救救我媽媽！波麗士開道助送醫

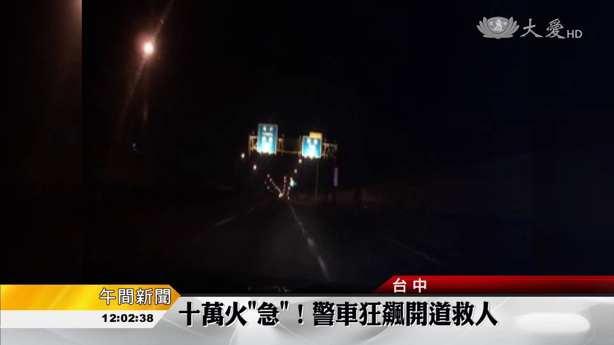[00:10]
警车后方跟着的车是陈姓民众载着罹患肝癌的65岁母亲，